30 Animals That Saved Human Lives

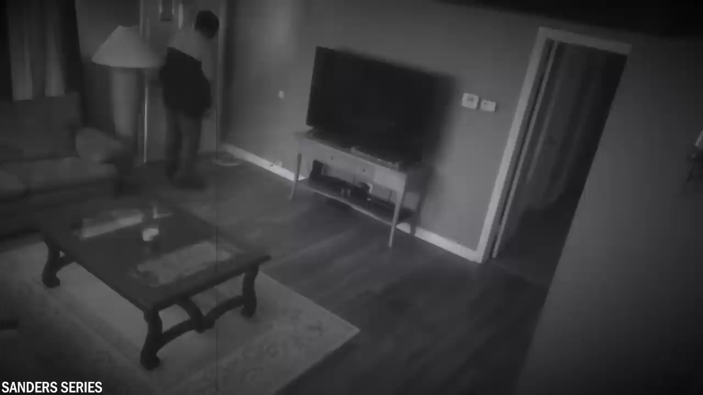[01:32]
A burglar changed his mind within seconds when he broke into a house. At first, the homeowner panicked at the sight of the stranger. He quickly locked himself and his family in another room and shut the door in the burglar's face. Then suddenly, the American pit bull named Koopa stood there. Without hesitation and with instincts as fast as lightning, he lunged at the burglar.
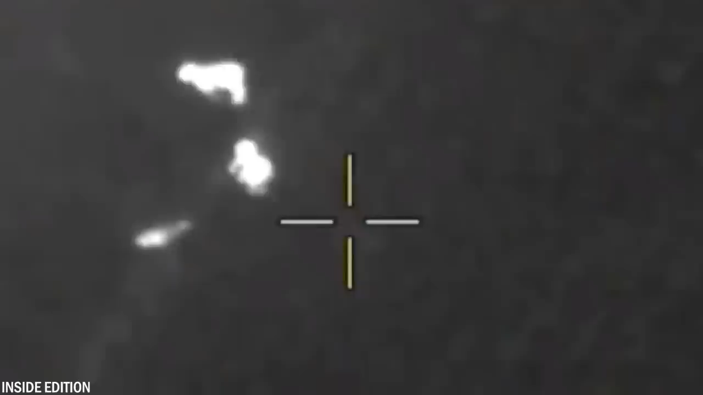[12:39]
For a total of three hours, the toddler and the two dogs were totally untraceable in the dense cornfield. Even when all hope seemed lost, Bella Grace did not abandon the toddler Mason. For three full hours, Bella Grace sat by his side, barking all the time to get someone's attention. Finally, a police helicopter was called in, which picked up the heat signals from the three.
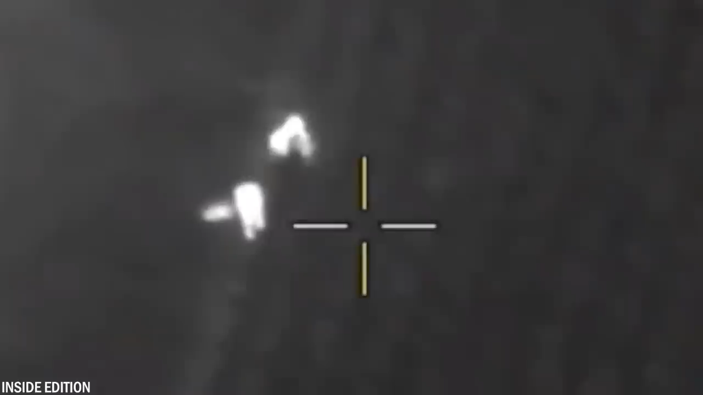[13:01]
As a result, the police were fortunately able to find Mason and bring him home safely.